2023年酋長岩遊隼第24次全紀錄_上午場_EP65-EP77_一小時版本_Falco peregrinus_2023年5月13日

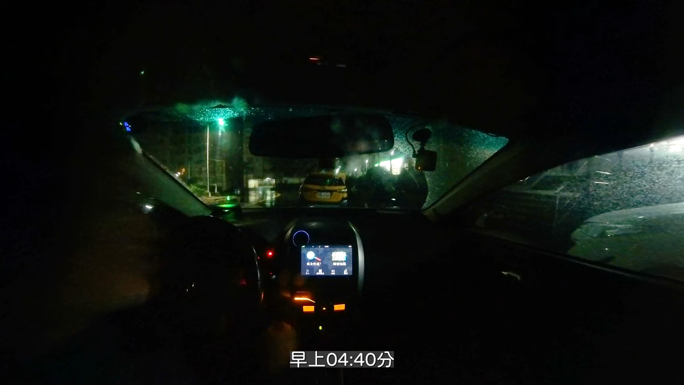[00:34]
现在4:40，现在还在下雨啊。不过看雷达回波，等一下应该是5点多，应该就会好天气了。